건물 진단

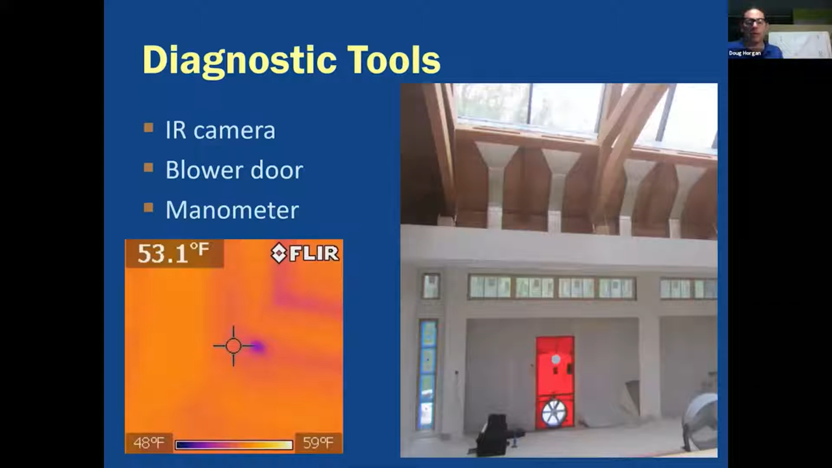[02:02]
On screen: spot 53.1°F, scale top 59°F, scale bottom 48°F
It's really opened my eyes. After 20 years of thinking I knew what I was doing, I realized there was a ton more stuff that I just wasn't even aware of. And being able to use the manometer and the blower door has enabled me to solve many, many problems that were just complete mysteries to me before. So that was great. And then the last thing that I use a lot is data loggers, which are just little things that record stuff over time.
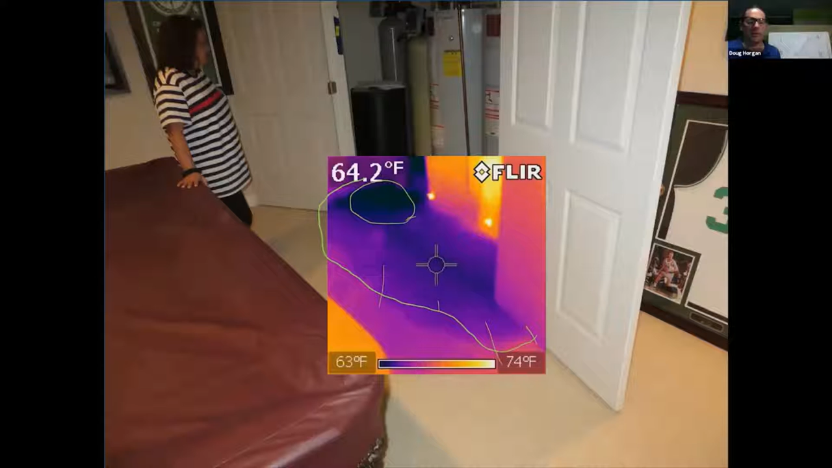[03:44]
On screen: spot 64.2°F, scale top 74°F, scale bottom 63°F
but I can see that there's more here and it sort of feathers out as you get away. So I can kind of tell where the water really is in this picture. And sure enough, it's from the, you know, the leaky water heater, which is what you'd expect. But the reason that they had called me, I think they kind of were pretty sure it was the water heater, but they also had another issue in the same room.
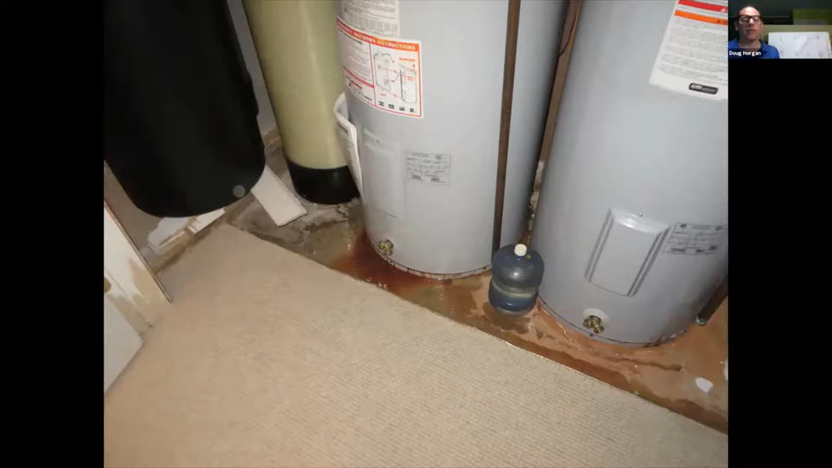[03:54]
So when we turned our head around, there's this little drywall seam that's split up here.
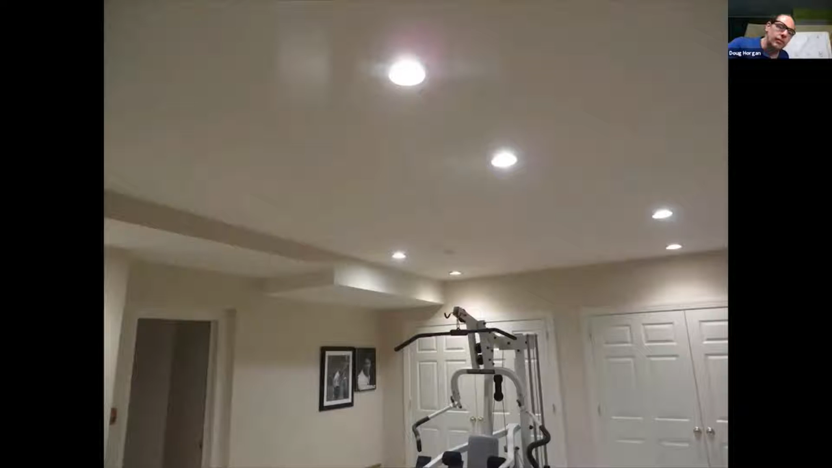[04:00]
And I think maybe some water had dripped out of there. And then I was able to use the thermal camera and take a look at that area.
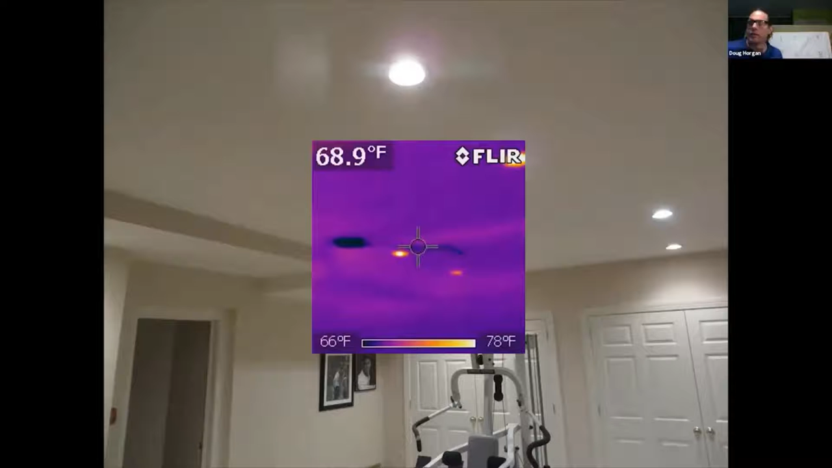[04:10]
On screen: spot 68.9°F, scale top 78°F, scale bottom 66°F
And so the seam is kind of this area here. And then it connected back to this much darker, sort of, in my opinion, much wetter area that none of us were aware of. You couldn't see that with the naked eye. So the infrared camera is really terrific because, you know, evaporation is a cooling process. Anything that's porous and wet will be cooler than the things around it that are porous and not wet.
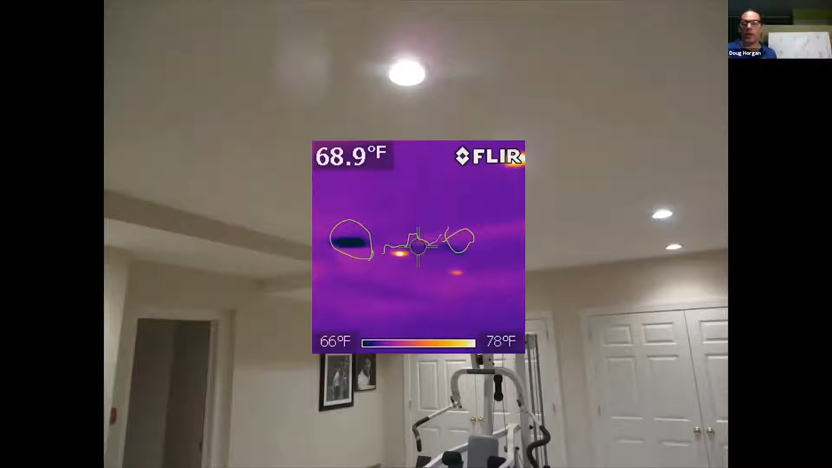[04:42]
On screen: spot 68.9°F, scale top 78°F, scale bottom 66°F
So it makes it very easy to do a quick scan and come to understand things really quickly about where you have a real water issue going on. It's useful for other stuff too. I mean, they're kind of expensive to buy the kind that we got.
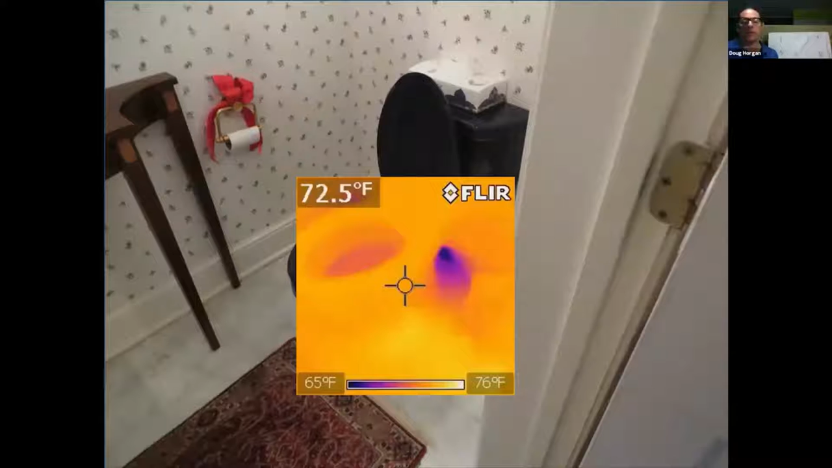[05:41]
On screen: spot 72.5°F, scale top 76°F, scale bottom 65°F
And it turns out that it was a leak from the supply of this toilet. So again, just the infrared camera makes things quick, real quick.
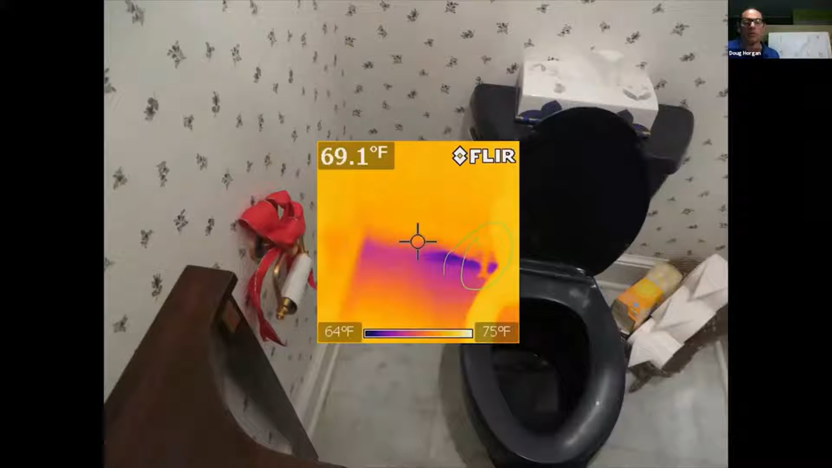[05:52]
On screen: spot 69.1°F, scale top 75°F, scale bottom 64°F
But I didn't have one of those for 10 years. I was finding and fixing moisture problems just using a moisture meter.
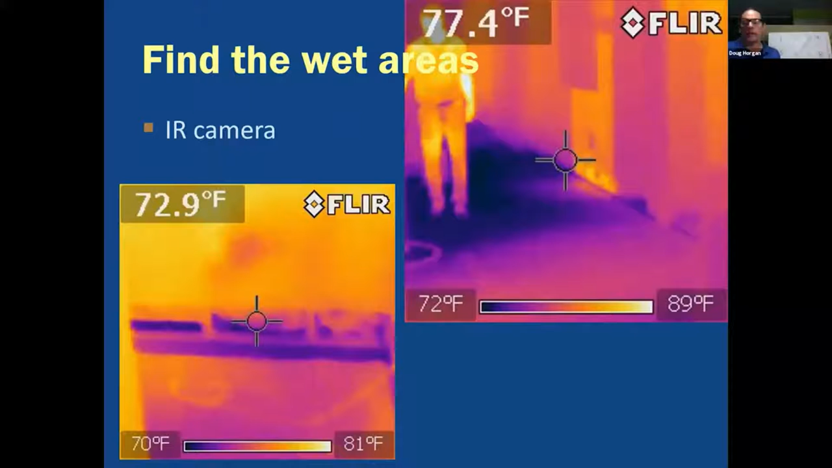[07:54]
So again, with the infrared camera, you can find the wet stuff.
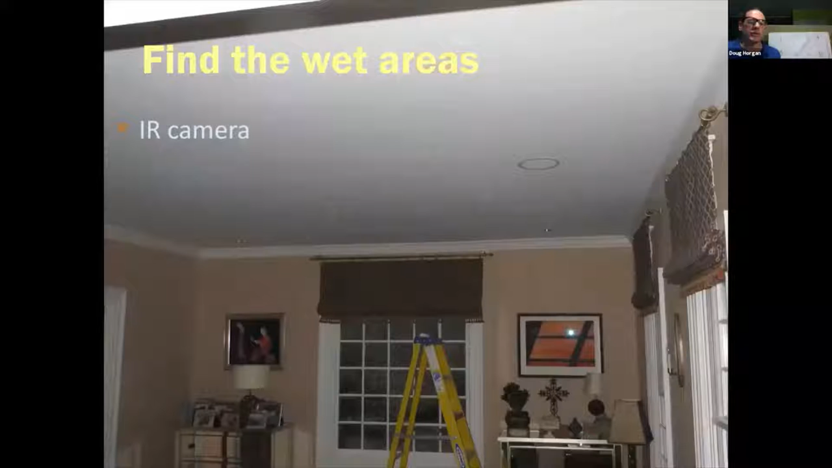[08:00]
It just allows you to see things that you weren't aware of. All of these spots that are dark in this picture were away from the original leak area, which was actually back over here on this side.
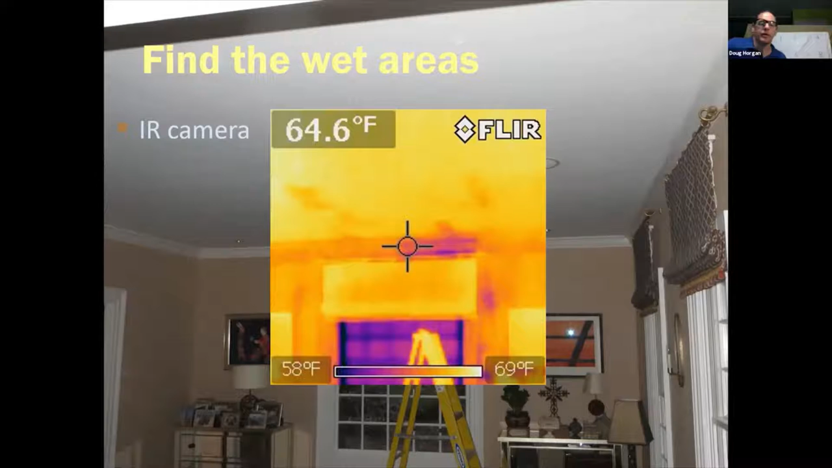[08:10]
On screen: spot 64.6°F, scale top 69°F, scale bottom 58°F
So a really nice tool for that. Okay. If anyone has questions on that, throw them in chat and someone can read them off to me.
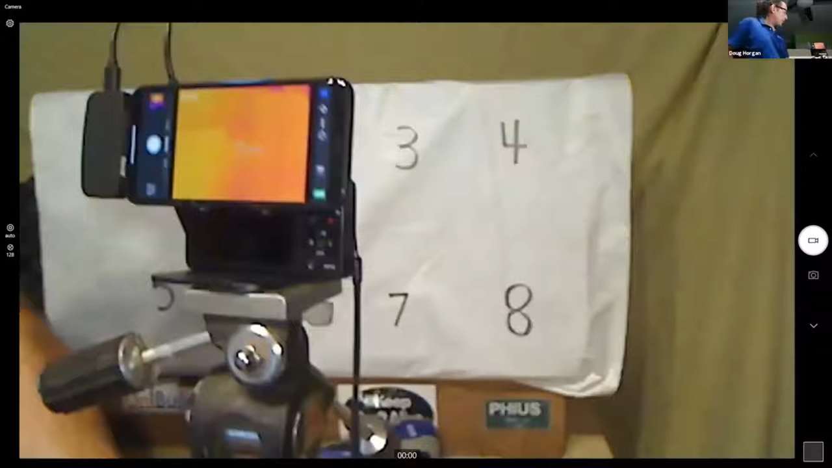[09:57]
Okay, so I'm going to start with an infrared picture here.
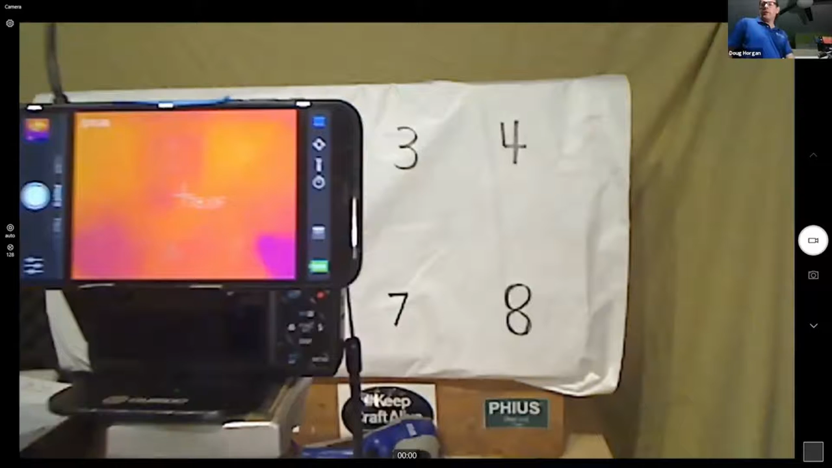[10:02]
Sorry, this is definitely amateur hour.
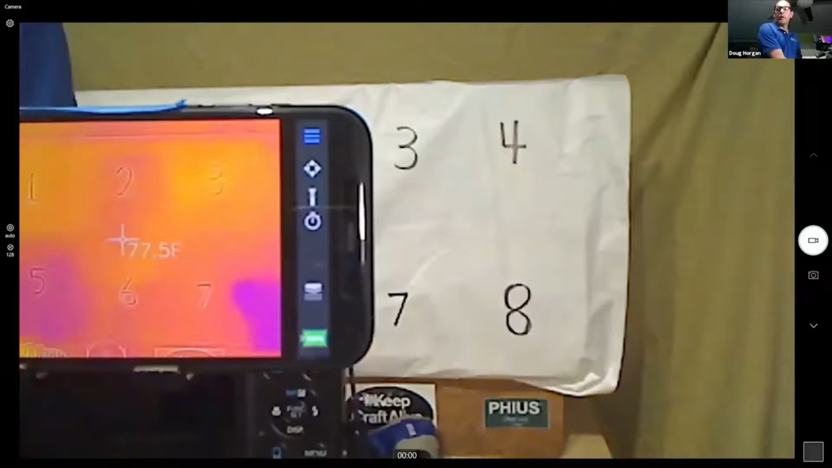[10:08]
On screen: spot 77.5°F
Oops. That's fun. There's a major delay. Oh, okay.
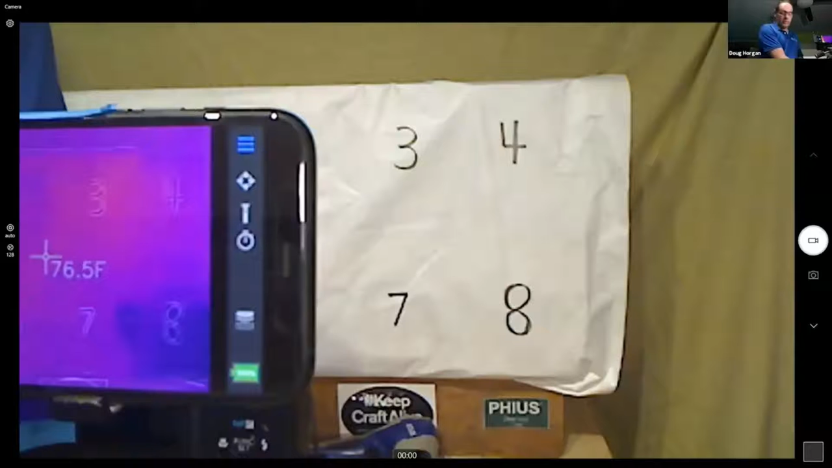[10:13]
On screen: spot 76.5°F
I'm in the complete That's wrong in keeping place. With it. Okay, I'm sorry. I'm sorry. I'm sorry. I'm sorry. We're getting there. We're getting there.